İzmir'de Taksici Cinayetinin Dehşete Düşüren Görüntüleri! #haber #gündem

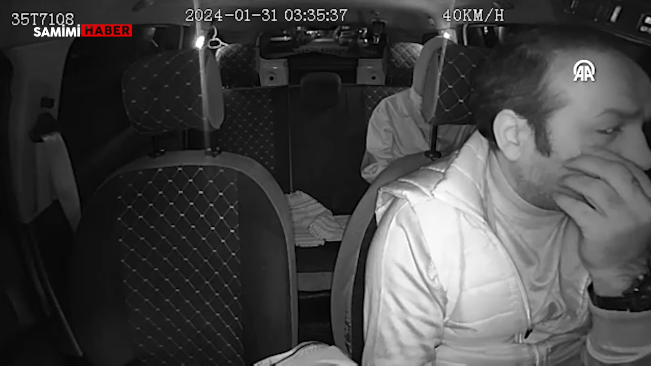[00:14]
gece saatlerinde maskeli bir yolcuyu aldıktan sonra aracına hareket ettirdi. Taksi şoförünü bir süre yanlış adreste gezdiren yolcu daha sonra istediği adrese geldiğini söyleyerek borcumuz ne kadar diye sordu.
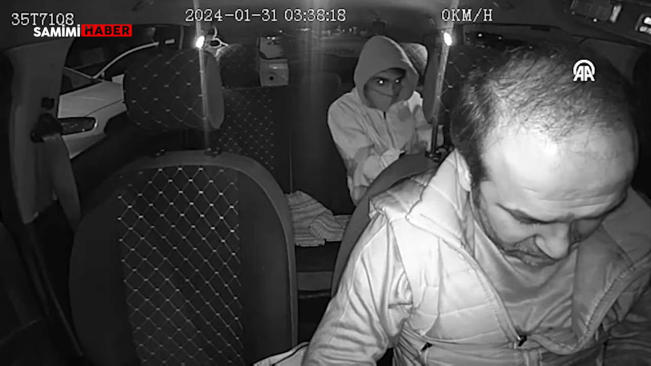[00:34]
221 lira kardeş cevabını alan saldırgan cebinden para çıkarır gibi yaparak şoföre 3 el ateş etti.
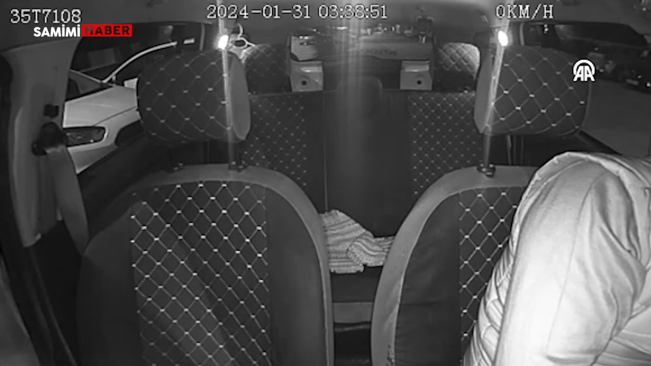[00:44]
Taksi şoförü acı içinde yan koltuğa devrilirken saldırgan yaklaşık 10 dakika boyunca araç içerisinde bir şeyler aradı. Araç içi kamerasına yaralı şoföre tokat attığı da görülen saldırganın bazı insanlara güvenmeyeceksin dediği de duyuldu.